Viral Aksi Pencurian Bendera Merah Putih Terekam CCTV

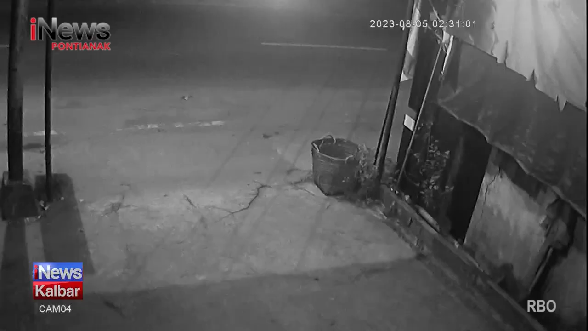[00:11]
Beginilah rekaman CCTV yang menampilkan aksi dua pemuda yang tengah mencuri bendera merah putih di salah satu rumah warga di kota Singkawang.